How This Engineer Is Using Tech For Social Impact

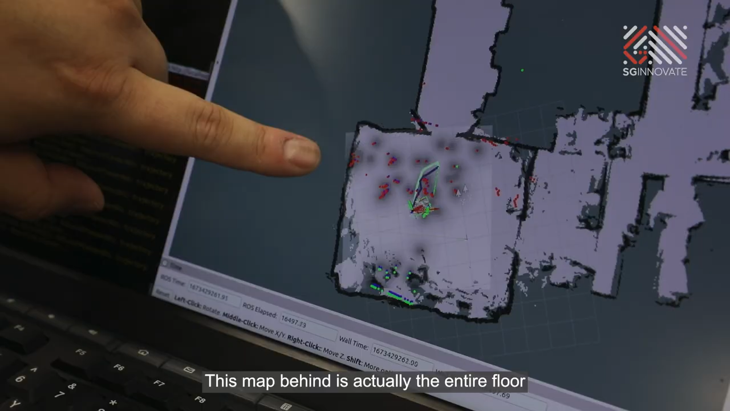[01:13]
This map behind is actually the entire floor of the Advanced Robotics Centre.
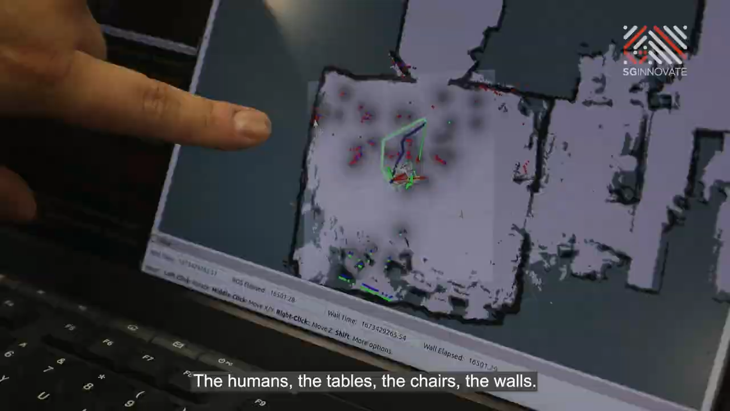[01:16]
The humans, the tables, the chairs, the walls.
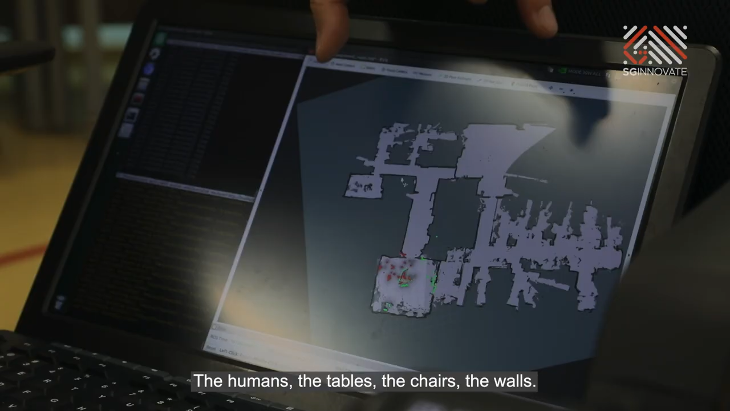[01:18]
In real time, you can actually sense the world around us.